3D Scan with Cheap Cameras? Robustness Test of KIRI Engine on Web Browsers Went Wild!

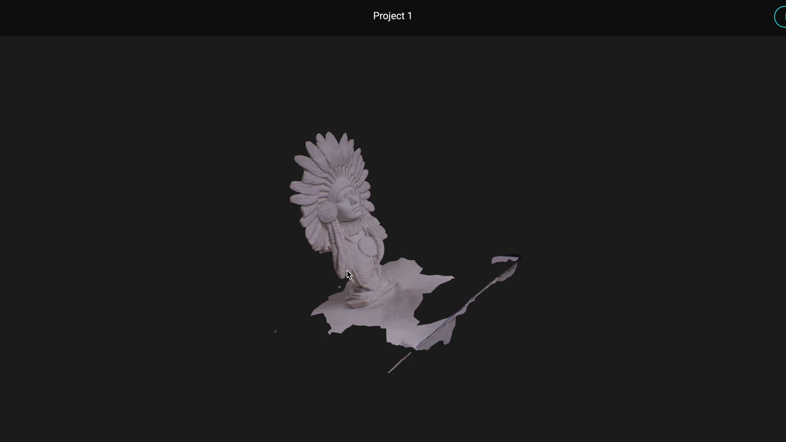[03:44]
Pretty easy, right? Well, as a matter of fact, Kiri Engine is very intelligent. In most cases, you don't even need to do any manual editing after getting the 3D model.